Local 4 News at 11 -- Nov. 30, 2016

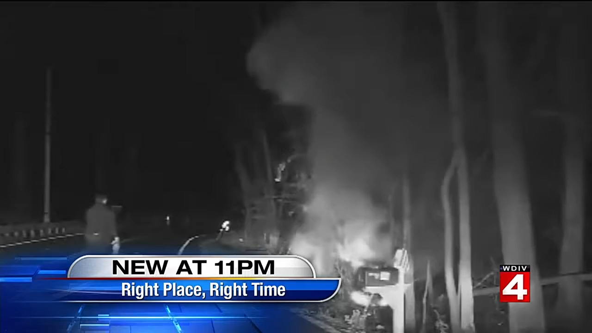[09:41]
Two officers risked their lives to save a man from a burning car with no time to spare. Hey there, Ben. Devin, we've got some sprinkles showing up on 4Live radar. Right now, they're all in the western part of the state.